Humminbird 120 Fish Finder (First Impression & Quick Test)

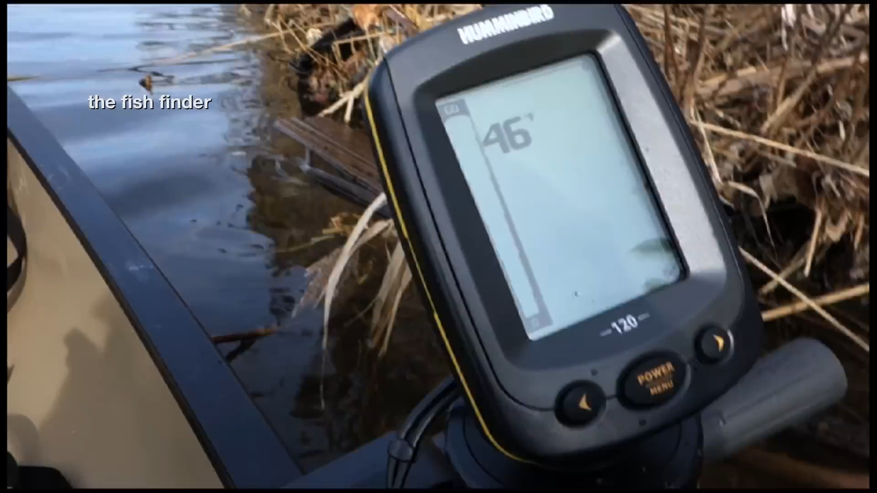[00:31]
Here's a good test. Shallow in the water.
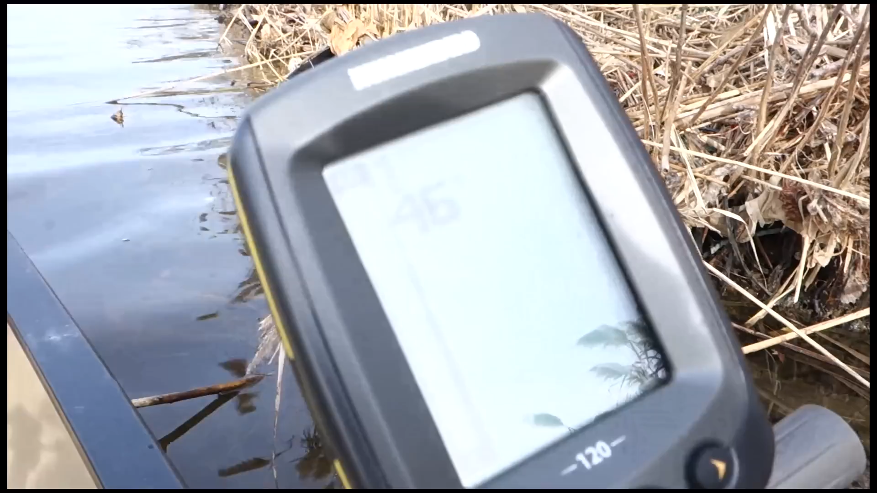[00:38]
And it is coming up as 1 foot and almost nothing. I like the way the this line at the bottom shows the depth.
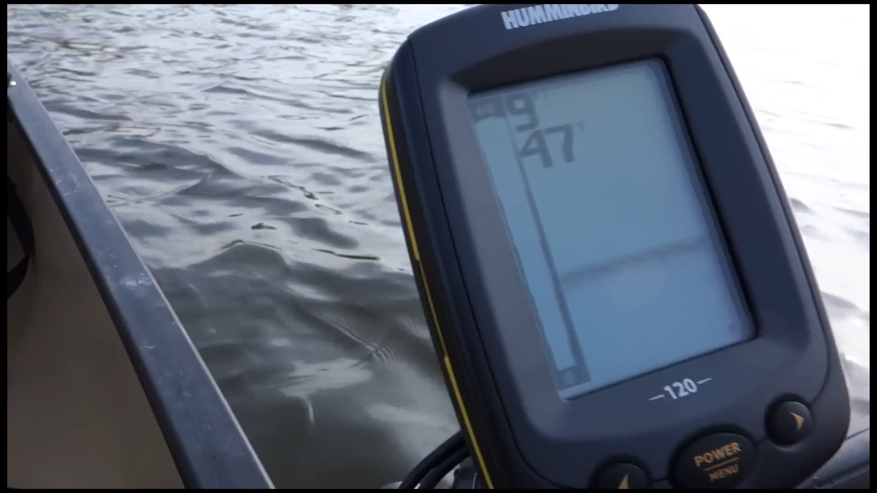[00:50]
So you can pivot this. Like so. Okay, now it's showing that slope right there. I've only seen fish sporadically, one here, one there, no schools yet. I got as deep as 12 feet in this lake.
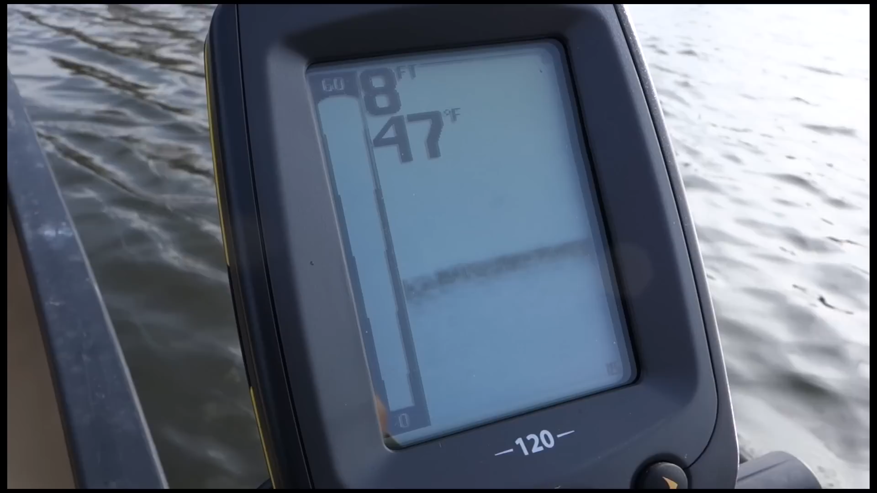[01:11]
On screen: depth 8 ft, water 47°F
Well, here's proof. I did use the side scan and found like two or three blips on it.
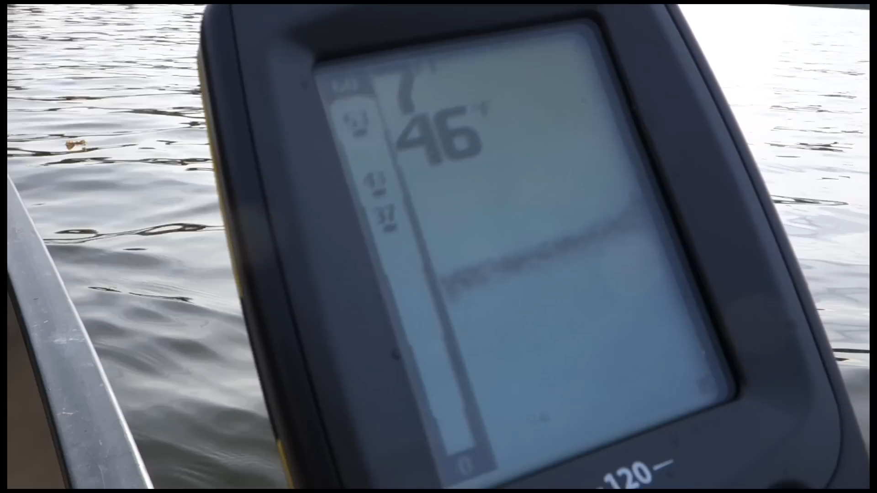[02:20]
Okay, I'm picking up a bunch of fish straight ahead, so I'm going to cast over there. I got something.